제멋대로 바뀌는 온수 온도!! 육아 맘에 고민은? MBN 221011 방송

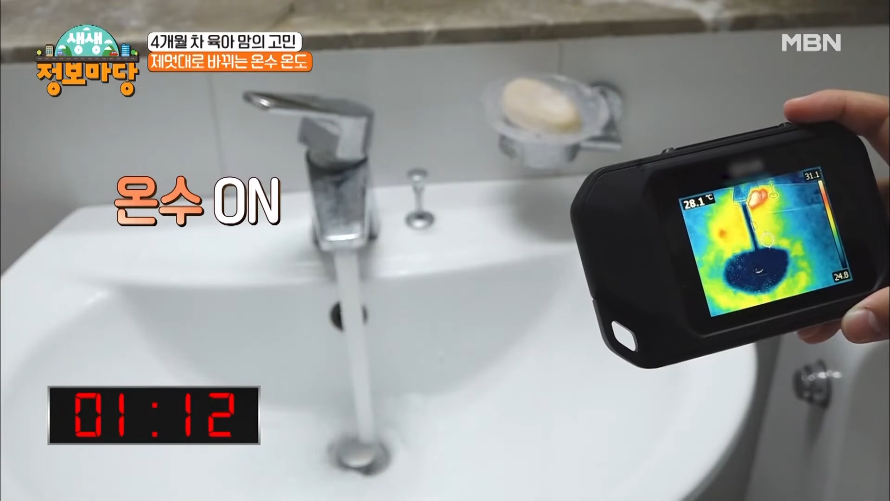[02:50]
On screen: spot 28.1°C
온수 방향으로 수전을 돌린 뒤 물을 틀어봤습니다 아직까진 찬물이 나오고 있는데요 그렇게 한참을 기다린 끝에 아
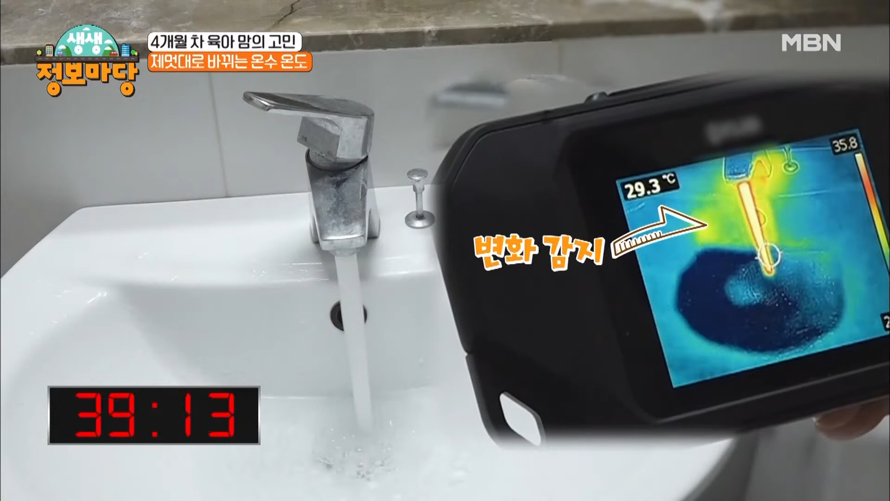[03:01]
On screen: spot 29.3°C
이제 올라왔네요 드디어 따뜻한 물이 나오기 시작합니다 온수 대기 시간은 39초 설문조사 평균인 27초를 훌쩍 웃도는 수치인데요 한 번 더 확인해
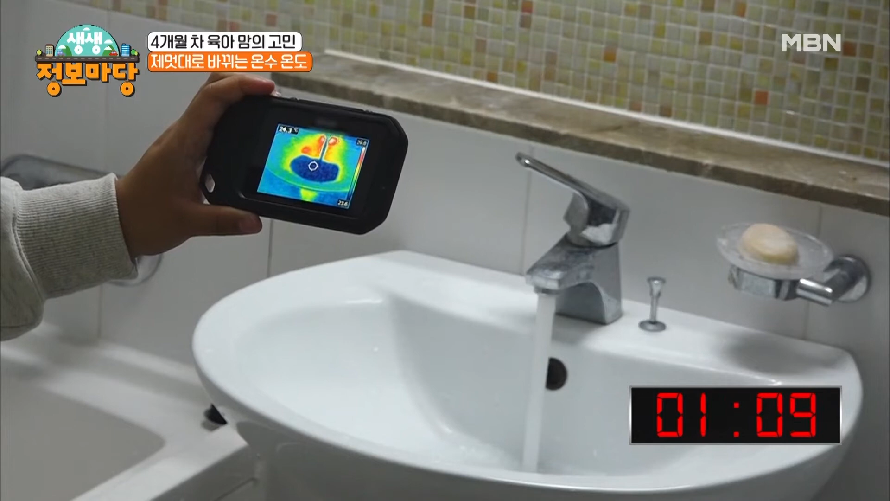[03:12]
보겠습니다 이번에도 마찬가지로 한참 동안 찬물이 나오는데 어느덧 10초 20초를 넘기고 드디어 35초만에 온수가 나왔습니다
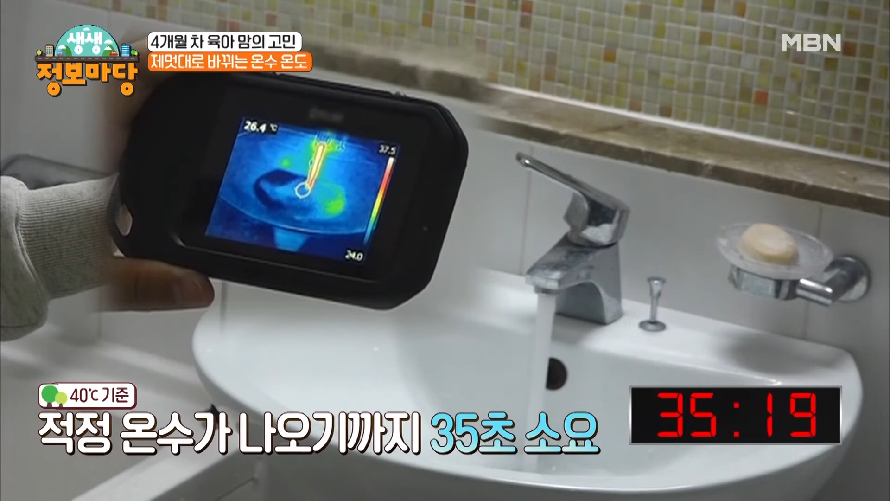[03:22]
On screen: spot 26.4°C
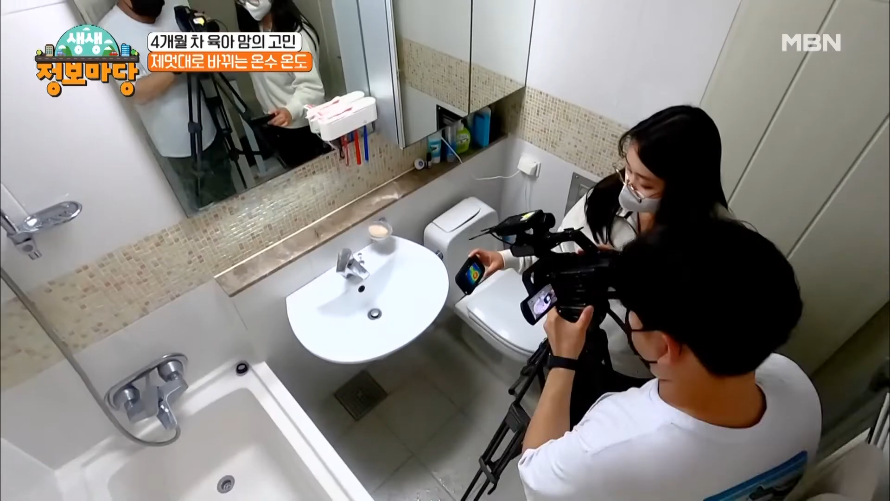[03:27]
시간차를 두고 여러 번 반복해 확인해 봤는데요
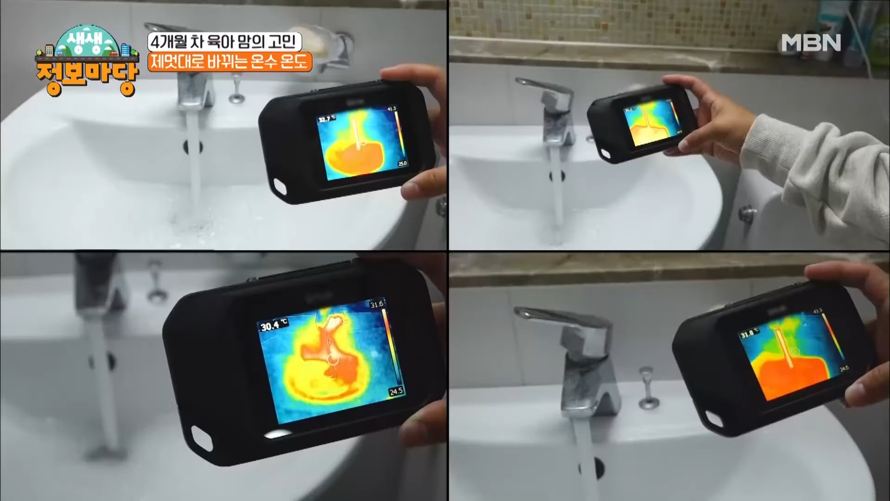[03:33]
평균 온수 대기 시간은 약 38초로 측정됐습니다
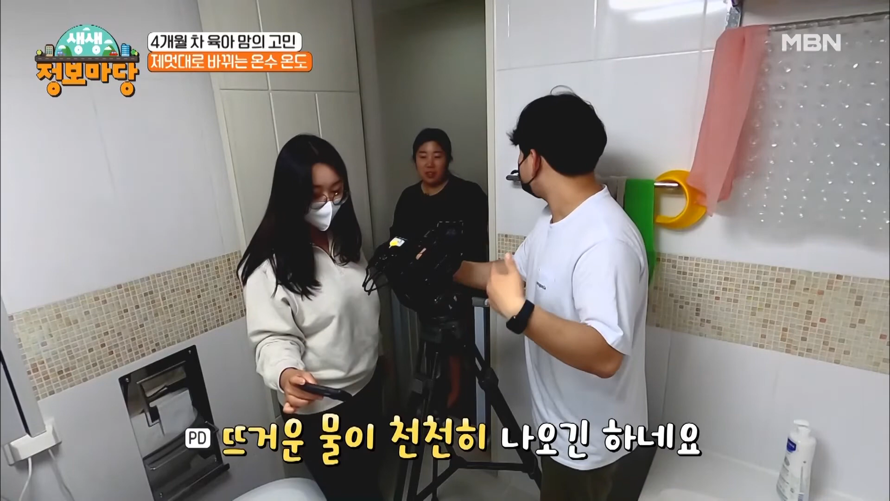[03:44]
게다가 잘 나오던 온수가 갑자기 변하는 현상까지 목격됐는데요
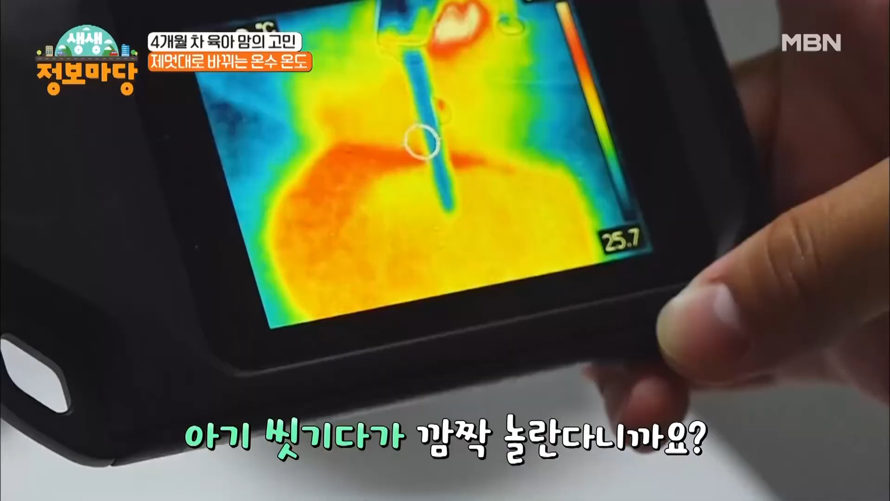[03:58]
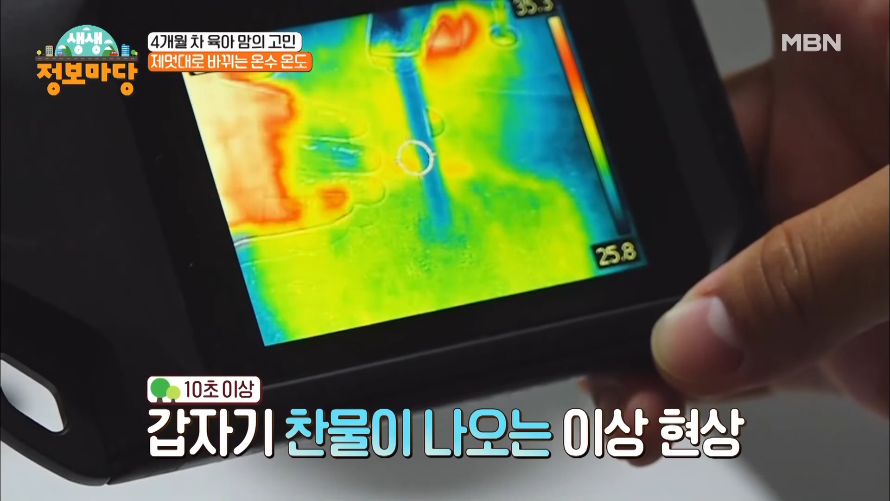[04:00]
10초 이상 찬물이 나오는 이상 현상 제멋대로 바뀐 온수 문제가 있어 보입니다